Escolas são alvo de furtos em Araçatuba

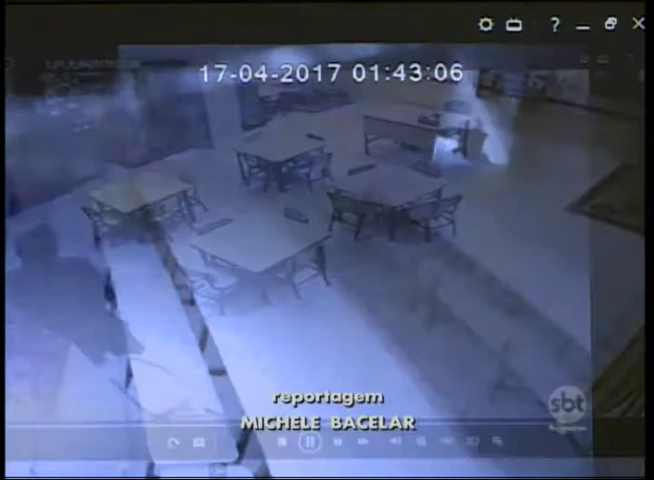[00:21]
O bandido ficou no local por mais alguns minutos, momento em que o alarme disparou e ele fugiu.
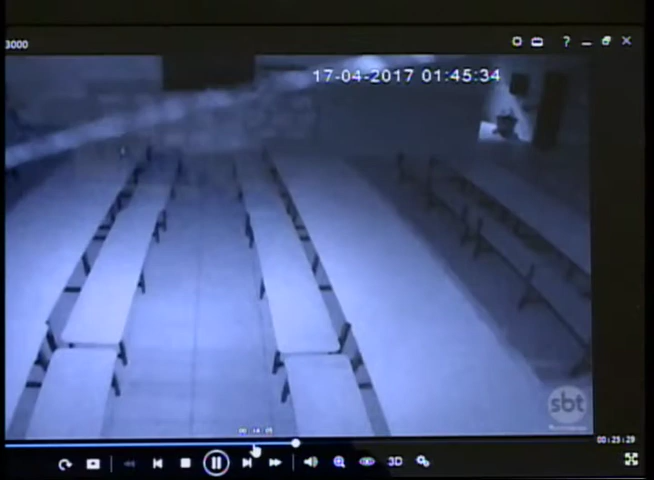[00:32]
Casos como esse se repetiram com frequência nos últimos dois meses em vários estabelecimentos de ensino da cidade.